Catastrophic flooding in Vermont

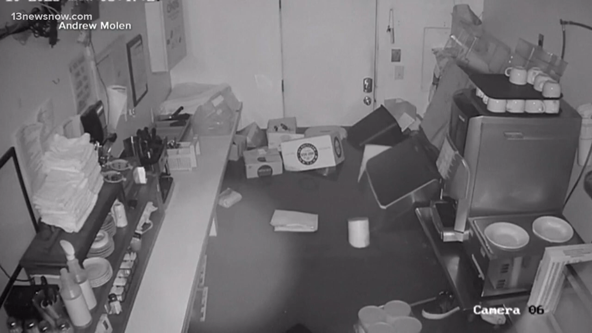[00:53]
The point that you can barely see the ice machine flipped over just from the power of the water coming through it.